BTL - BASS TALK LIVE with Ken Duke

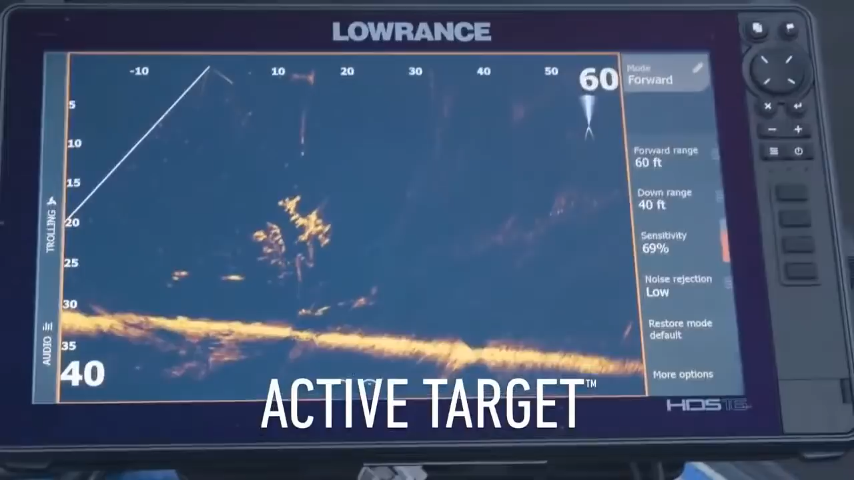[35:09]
And complete touchscreen control, from your trolling motor to your big motor.
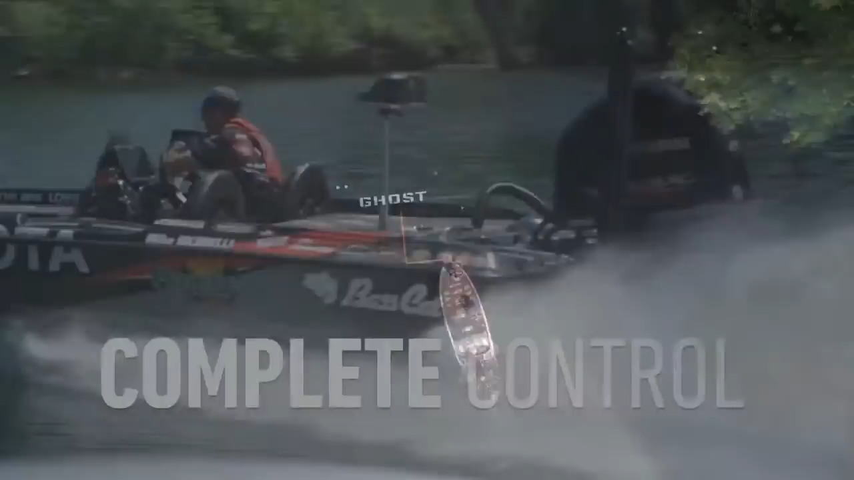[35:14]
For a limited time, building the ultimate fishing system will be easier on your wallet.
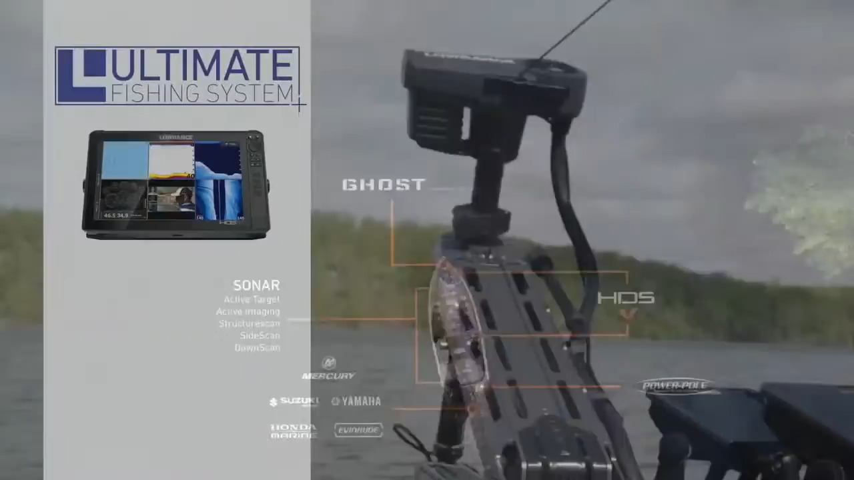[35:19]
Upgrade to HDS Live with a Ghost Trolling Motor Active Target
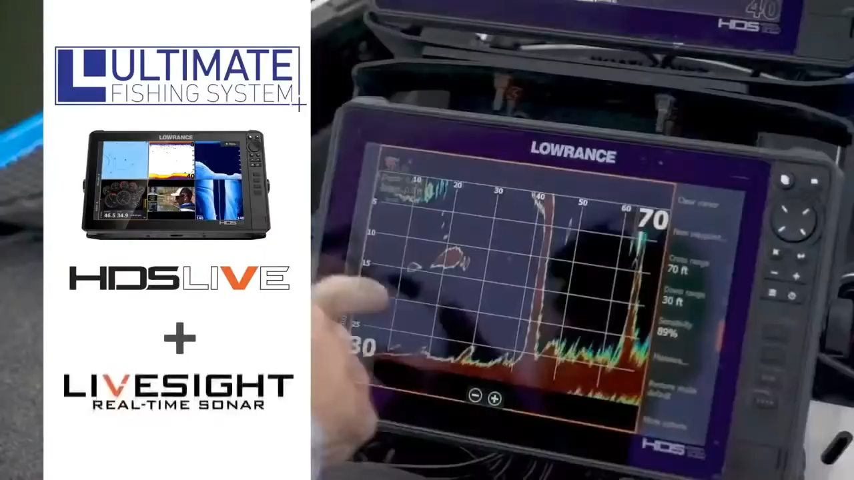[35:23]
Sonar or Live Sight Sonar and save up to $800.